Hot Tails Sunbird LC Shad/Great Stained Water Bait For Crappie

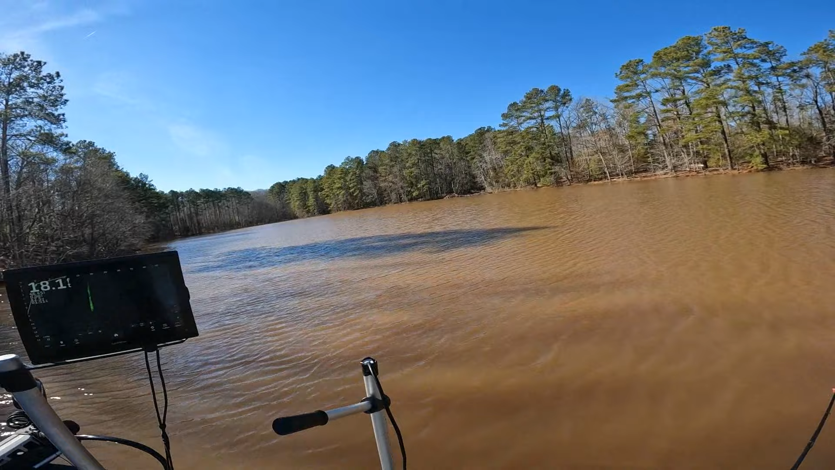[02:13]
it was Tuesday but not much I think I can see down about four inches today instead of three but warmer dirty water I think warms up a little better there's a fish right here don't come okay one right there and that's what I'm doing guys I'm gonna sit here with my spot lock on y'all heard me say that in the video the other day I love my spot lock I
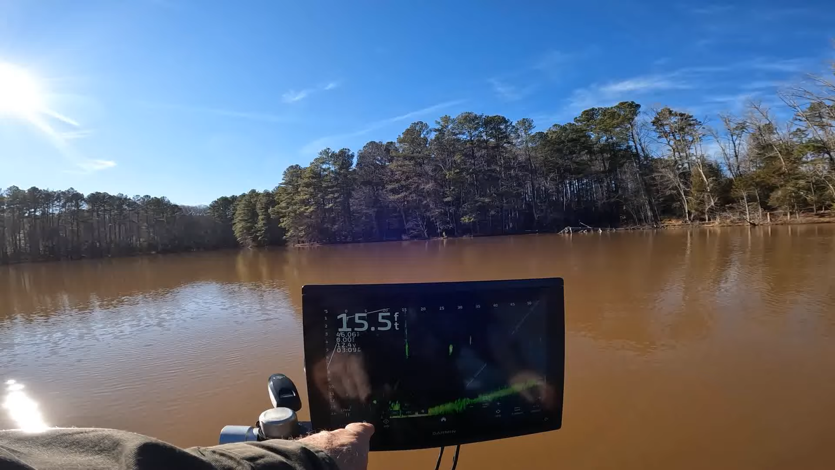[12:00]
On screen: depth 15.5 ft
there's a little piece of trash right here I knew it was there but there's really no fish on there something small around it there's two decent fish at 25 and 35 that's about how big that mark was he was 13 inches like I say sometimes the marks are for you you think it's a decent fish till you catch him and he's a small one but hey I can say I'm fishing I'll take them of all sizes appreciate y'all guys thank y'all for watching fishing lake country subscribe if you haven't subscribed okay hit the like button that makes YouTube share us more the more likes